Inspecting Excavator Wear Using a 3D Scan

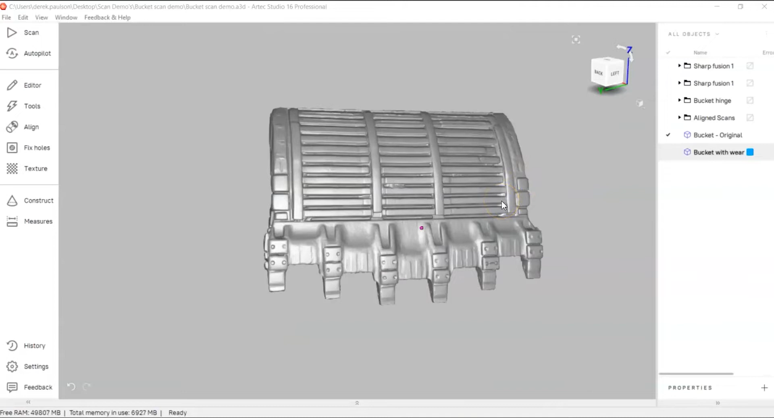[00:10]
hey in this video we're going to show you how where can be detected on an excavator bucket using a 3d scan this process involves taking a scan of the original bucket
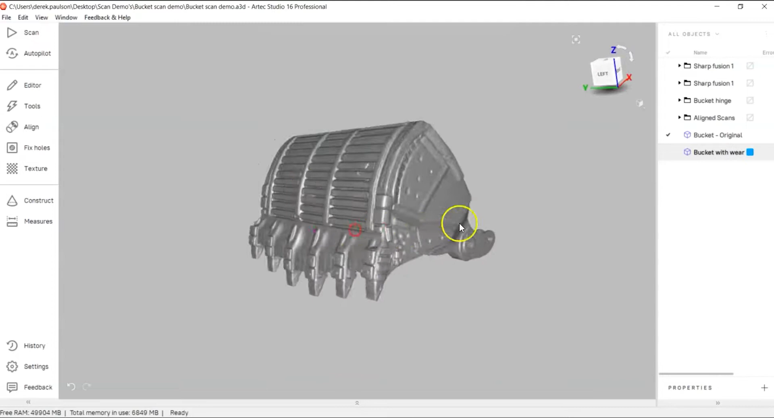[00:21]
and then comparing it to a second scan of the bucket after it has been
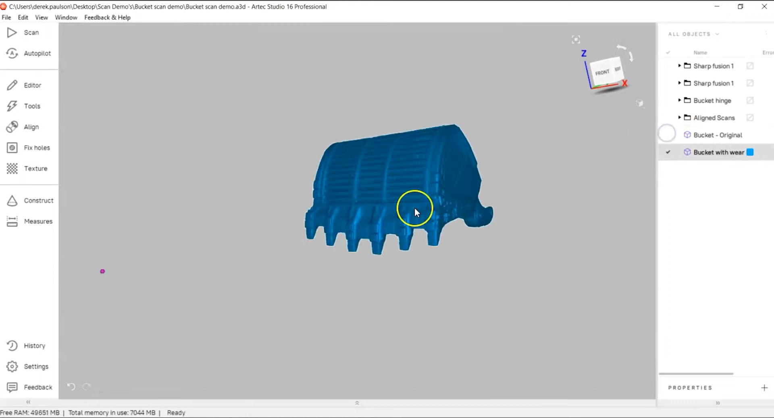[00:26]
used and has shown wear the advantages of this process
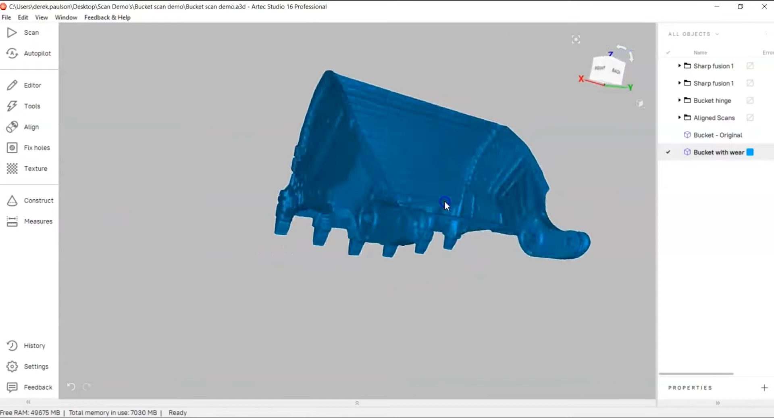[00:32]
are that you can digitally document and archive wear histories of various
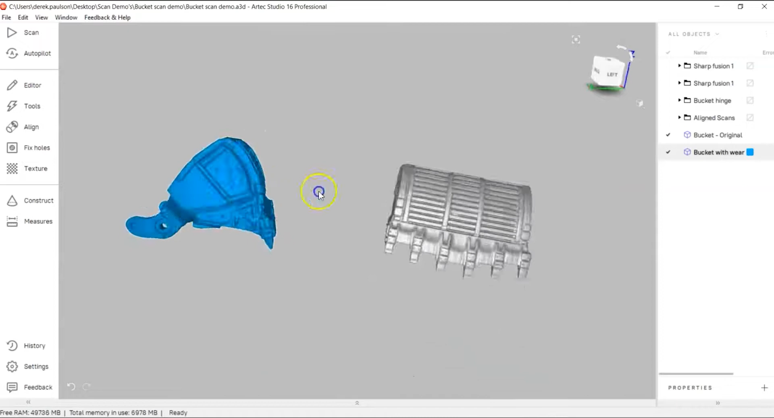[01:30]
so the first step is that we're going to take these two scans and we're going to align
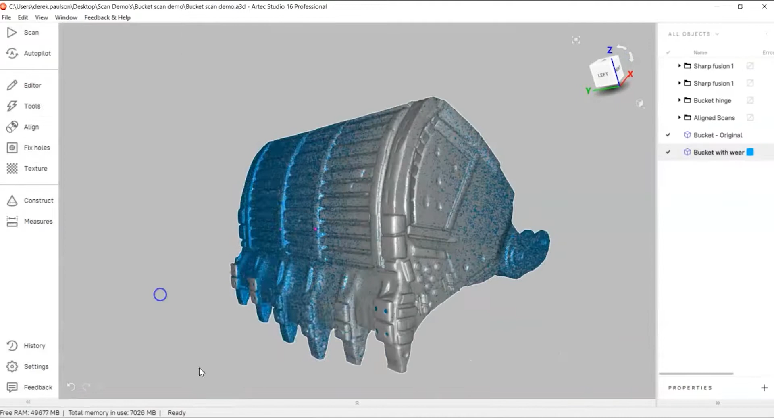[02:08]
okay now the scans have been aligned together and so what we're going to do now is we're going to
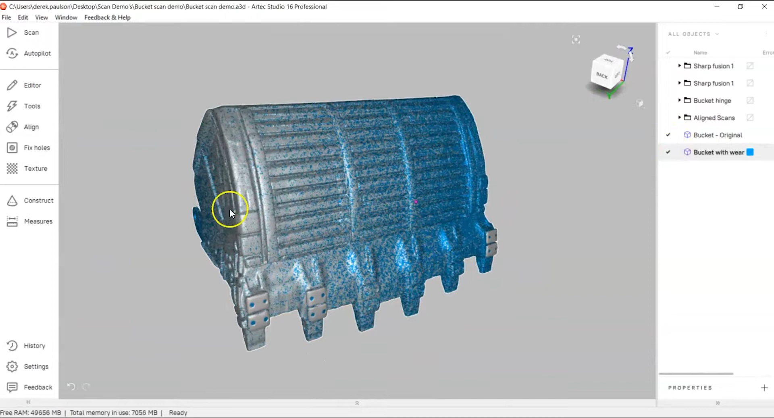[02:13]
show a color map comparing the old bucket to the new bucket or sorry the original to the warm
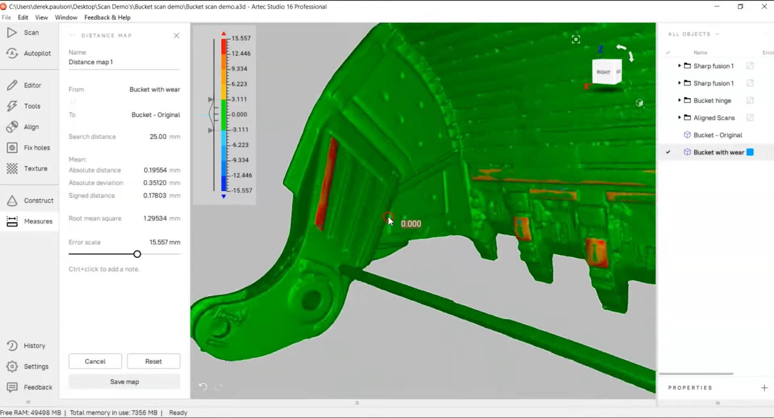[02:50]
is we'll filter this so that anything with greater than five millimeters
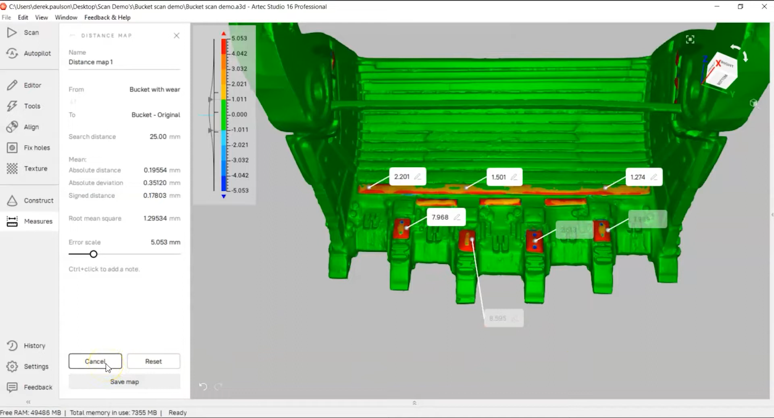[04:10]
that are highlighted one thing that we potentially do is create a cross section to show you what the cross sectional thickness would be in various areas so we'll just go
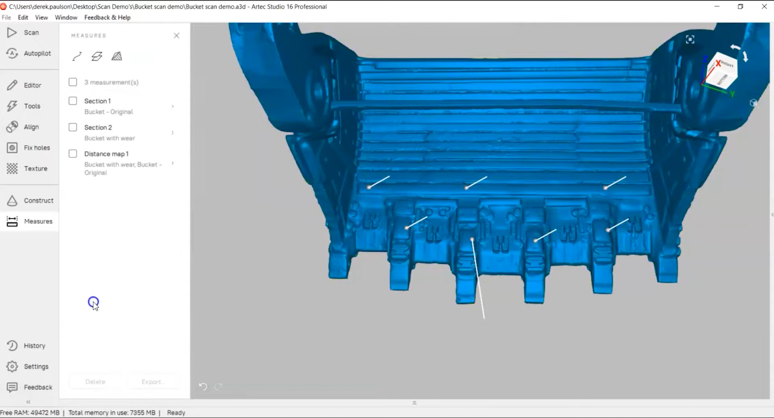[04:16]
ahead and do that so
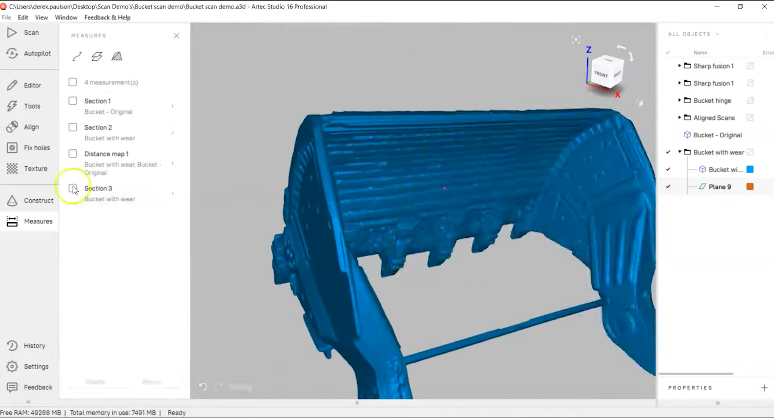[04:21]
now that we have a cross section through a wear area we can
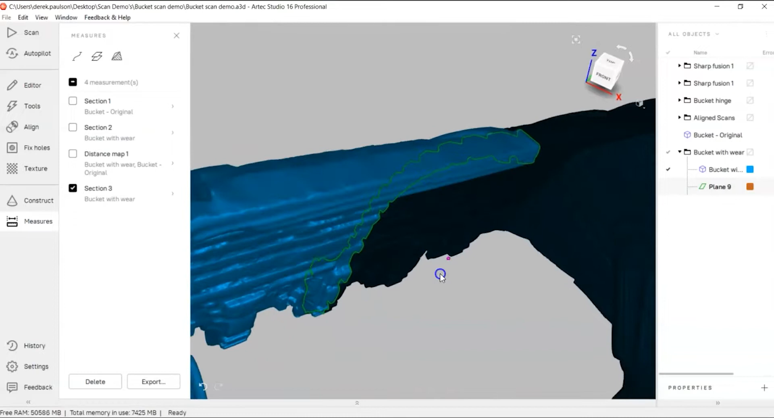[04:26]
take that cross section and we could bring that into another software
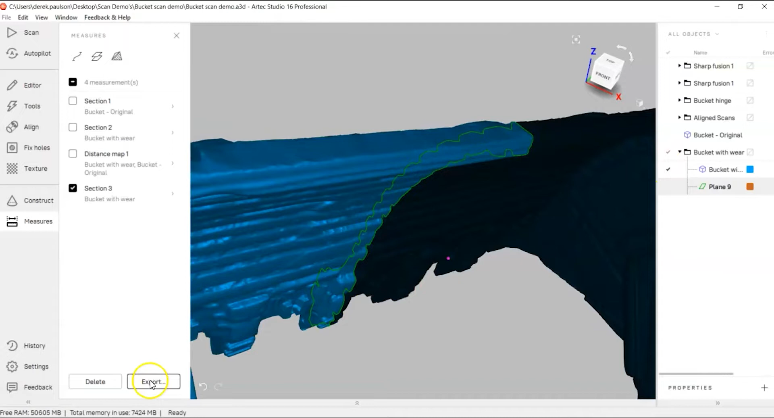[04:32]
package such as solidworks or inventor and we could measure the thicknesses the total remaining thickness through the component such as in this case we had a
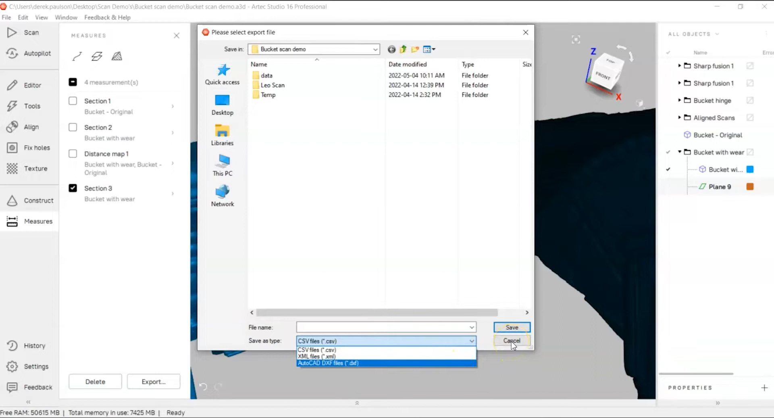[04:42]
couple of wear pads and yeah so that that essentially concludes this introductory video on how you can use a 3d